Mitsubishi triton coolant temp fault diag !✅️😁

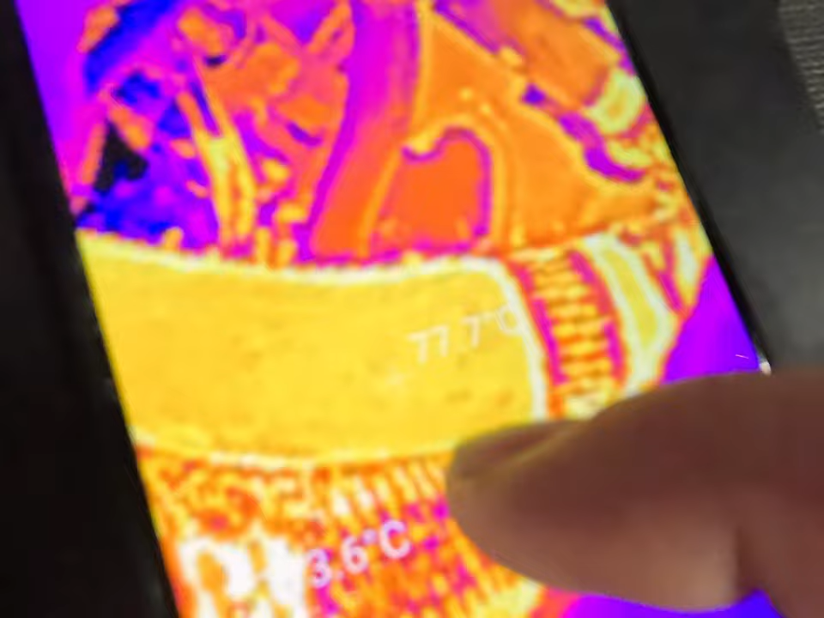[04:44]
As you can see, when it's at 77 degrees Celsius on the hose, it was actually reading 100 degrees on live data.
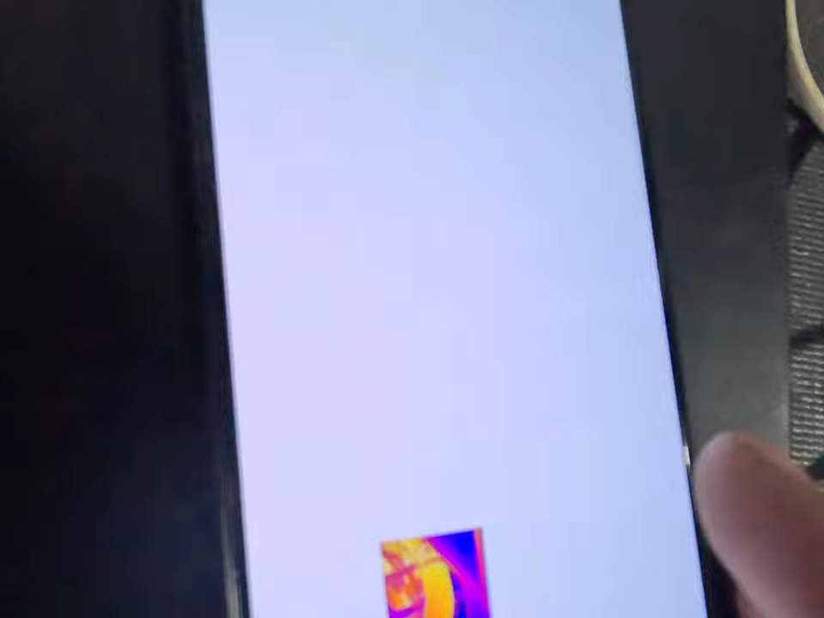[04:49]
And that goes across the board, 70 degrees on the inlet and the outlet.
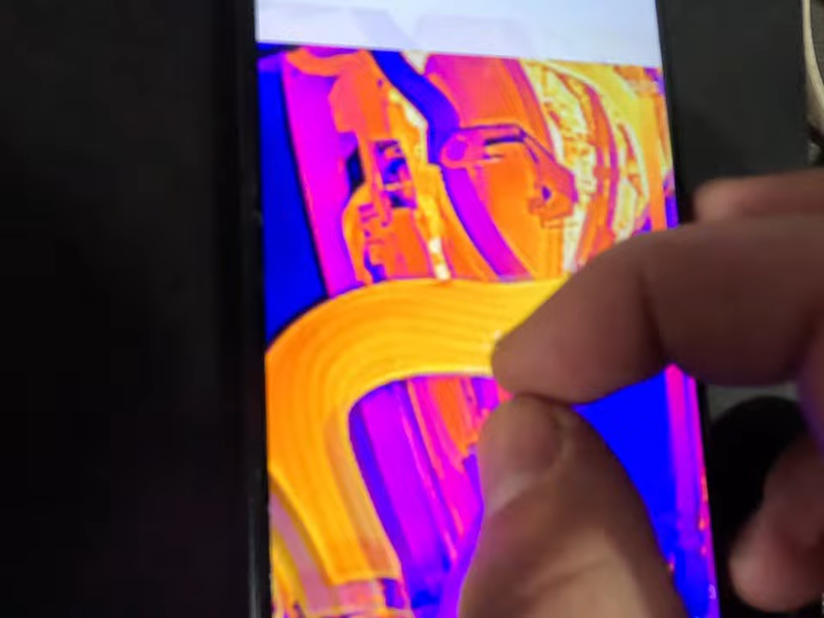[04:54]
65, roughly. 66 down there. So this was reading 100 degrees when I got back from the test drive.